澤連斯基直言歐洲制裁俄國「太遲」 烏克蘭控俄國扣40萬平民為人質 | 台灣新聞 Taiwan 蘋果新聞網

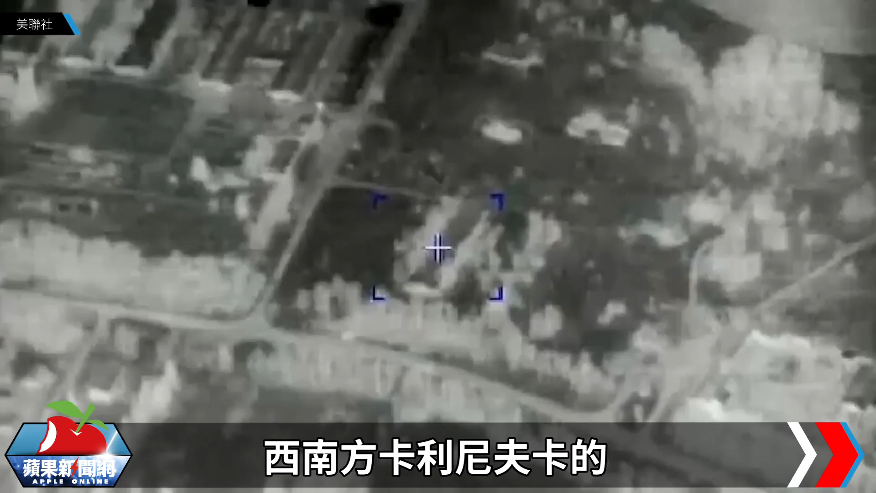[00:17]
南方卡里尼卡夫的一处大型燃料库乌克兰军方